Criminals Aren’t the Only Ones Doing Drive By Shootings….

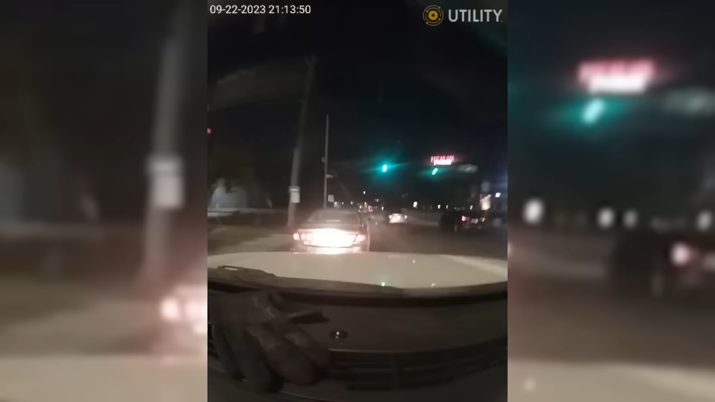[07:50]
Two people, guys, and he's doing something. That front seat passenger's doing something. He's reaching. Oh, yeah. What's it doing? He's trying to get the door out.